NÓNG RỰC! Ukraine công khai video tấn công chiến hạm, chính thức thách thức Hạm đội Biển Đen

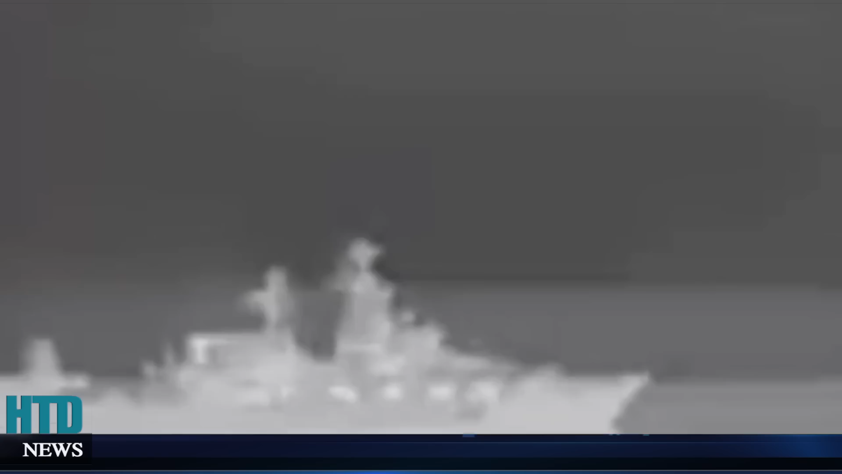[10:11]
Sau vụ tàu đổ bộ Sadatop bị tấn công vào ngày 14 tháng 4 năm 2022, xoáy hạm Moskova thuộc hạm đội biển đen tiếp tục bốc cháy ngoài khơi,
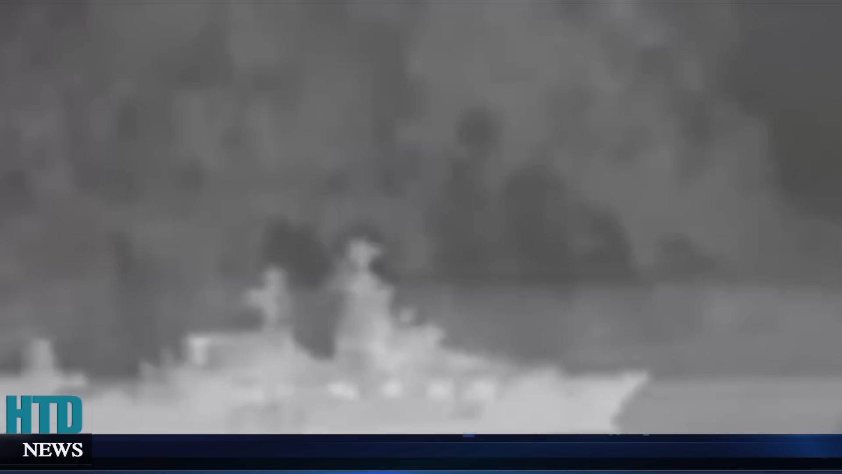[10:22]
cách thành phố cảng Odessa của Ukraine khoảng 90 km. Moscow tuyên bố vụ cháy xảy ra do nổ khó đạn trên bón tàu, khiến con tàu hư hại nặng và tàu bị đắm khi được lai dắt về cảng.
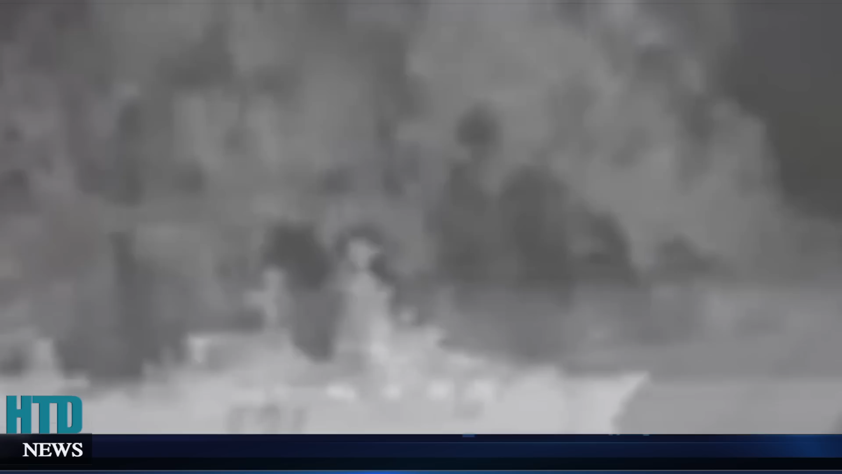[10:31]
Tuy nhiên, phía Ukraine khẳng định đã bắn cháy con tàu bằng hai tên lửa hành trình Neptune. Hạm đội biển đen đã chịu tổn thất đáng kể sau những sự cố làm xoáy hạm Moskova và tàu đổ bộ Sadatop mất khả năng chiến đấu.